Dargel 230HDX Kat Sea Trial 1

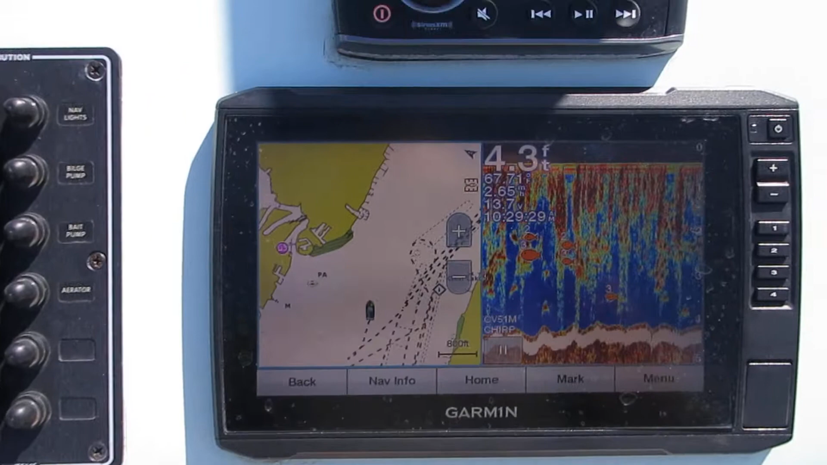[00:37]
On screen: depth 4.3 ft
As you can see it's on a split screen option with GPS and fish finder right now.
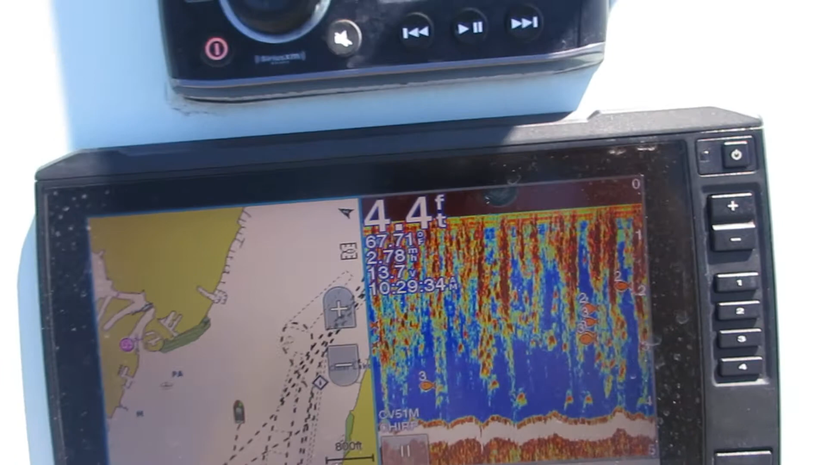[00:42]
On screen: depth 4.4 ft
You can go through, change this all up, do chart only, do a fishing chart,